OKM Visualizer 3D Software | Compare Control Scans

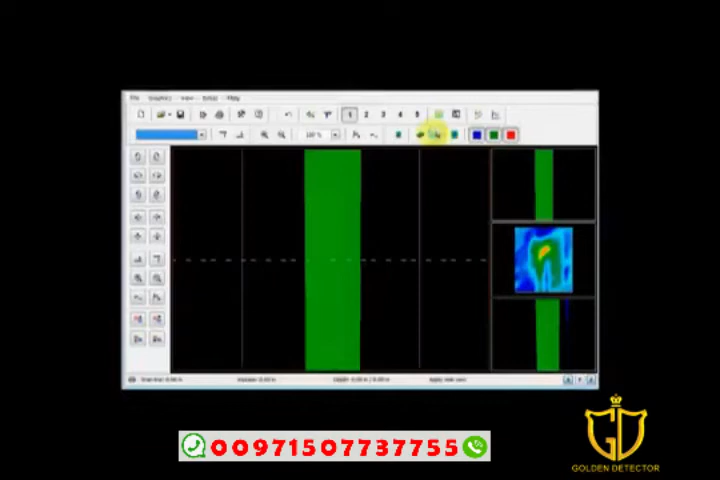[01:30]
and I'm going to minimize my difference in height and as you see there's a very strong signal right here this is this yellow signal right here
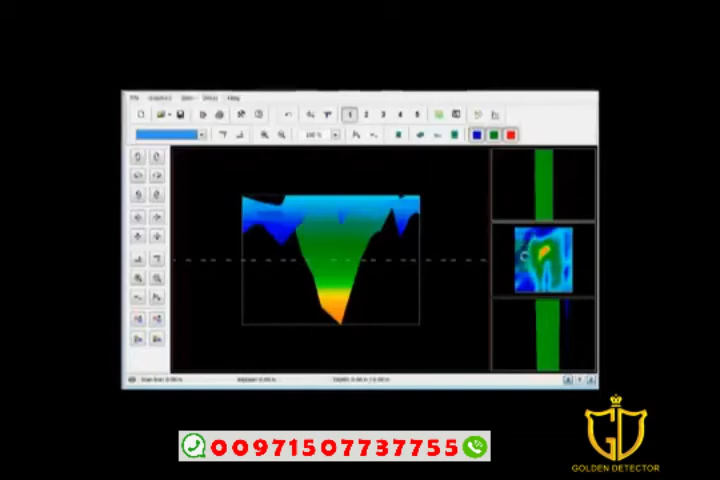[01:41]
okay come back to the top view that's what I'm looking at is my strong disturbance so let's go take a look at some of these other ones they put together and this one this the first one I don't see a disturbance coming over here I have data I have no disturbance here there's there's nothing that is out of the ordinary this is normal ground moving along the line here I can look over here and say well I may have right here between this red
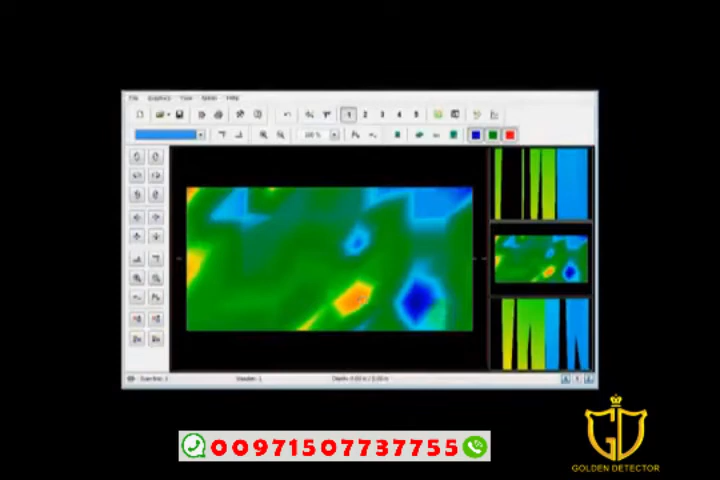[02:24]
spot and this blue spot a piece of ferrous metal but I have to check it again and that would be called doing a control scan so I'd have to look at that continuing on down the line looking over here this is just normal ground the reason I say this is normal ground it's not doing anything there's nothing exciting here I have this one spot here on the very edge this is usually because of a stop or turn right here but if I turn it on its side and even taking care of this one edge this edge is right here but if I
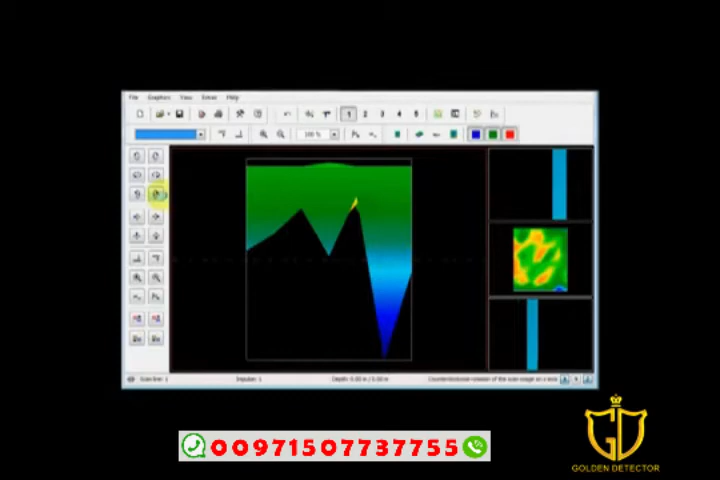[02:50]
rotate this around to the other side you'll see that all the values are pretty much sitting at the same level they're not changing so when they're all about the same level
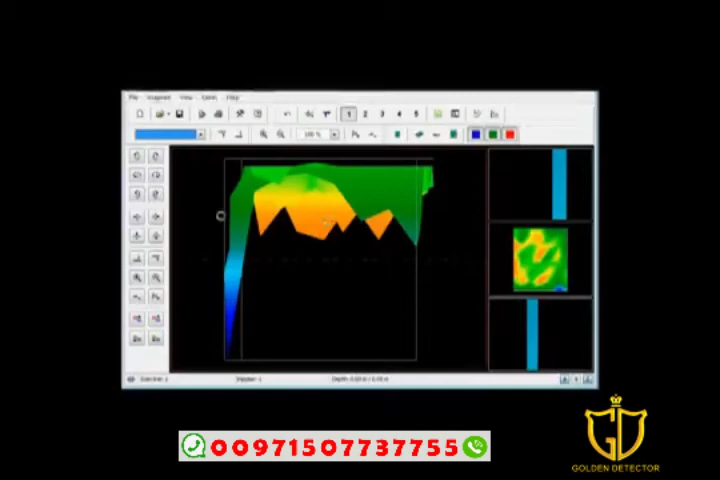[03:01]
you just say well that's not very interesting even though this one long piece is here if I took away that piece by moving my crosshairs over and hitting the fix in the crosshairs only I'm